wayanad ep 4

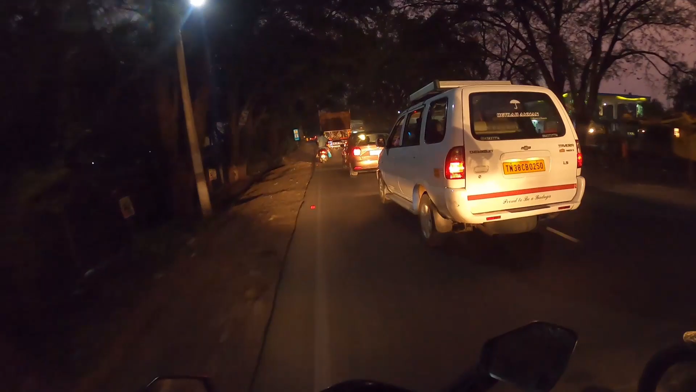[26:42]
இல்லை எனக்கு தெரிஞ்சு அவர் வந்து வழி விடணும், வழி விட்டு இவர் எப்படி வந்து ஏறி போகிறாருன்னு பார்ப்போம்.